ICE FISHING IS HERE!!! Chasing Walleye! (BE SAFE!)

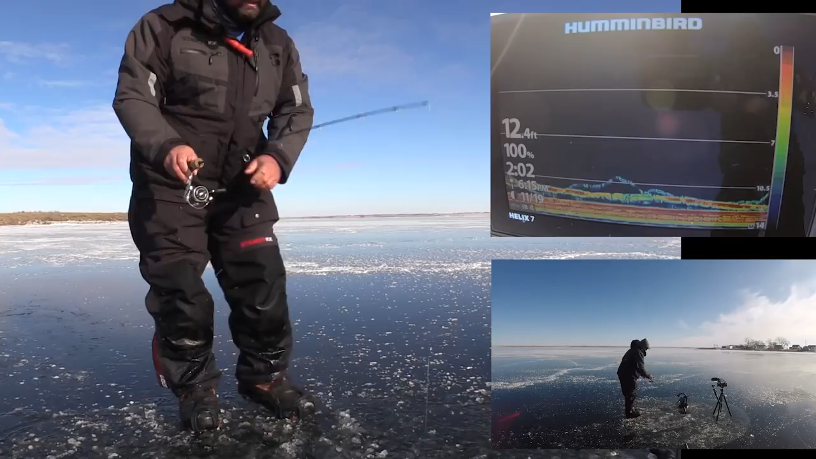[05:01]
On screen: depth 12.4 ft
Very, very finicky bite. Switch to a jig and a minnow. Come on. Very finicky bite. There we go. That's what it takes right now is maybe a little bit of bait for them, right? Instantly, he's up to like three and a half feet, right? You just have to be so careful. Don't horse them too quick.
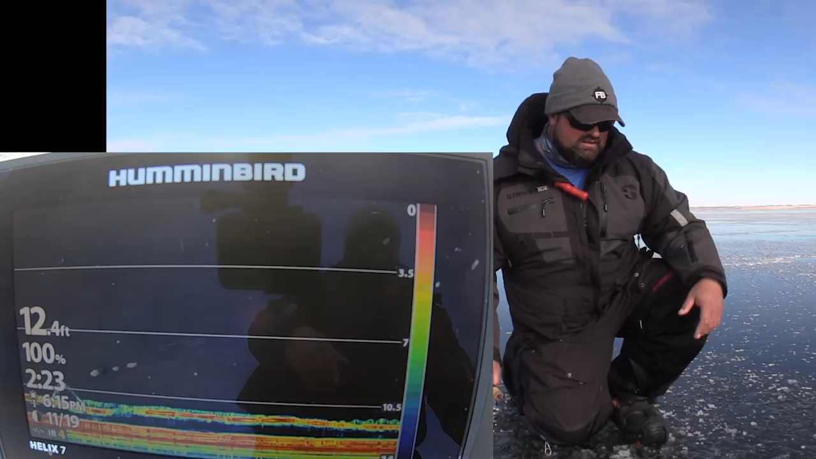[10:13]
On screen: depth 12.4 ft
But there's, there's a reason why they're as big as they get. They're smart. Come on. So tentative. Oh, big mark.
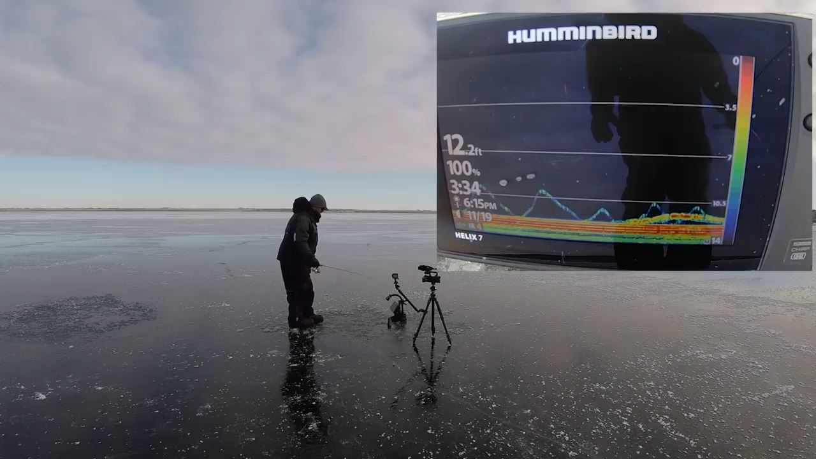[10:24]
On screen: depth 12.2 ft
Big mark. Oh, come on. Yes. Yes. Yes. Yes. Yes. Oh, baby.
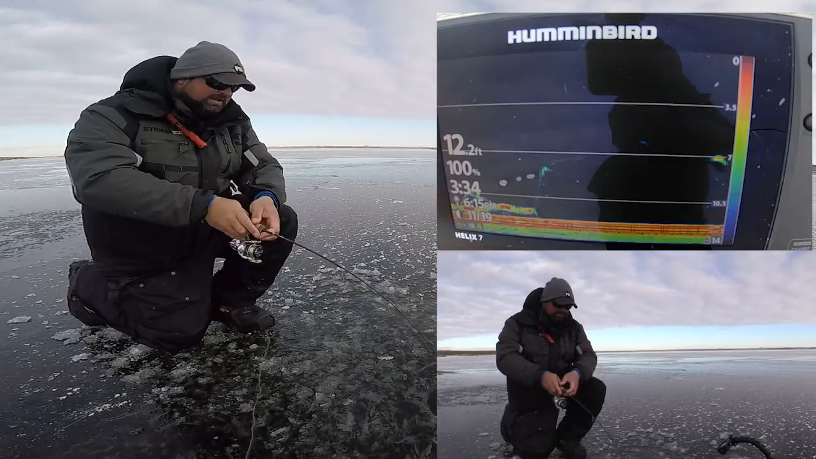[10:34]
That felt good. I got to get my transducer out. Remember, like I said earlier, be very careful around the shallow water on the hole. Don't want to lose them.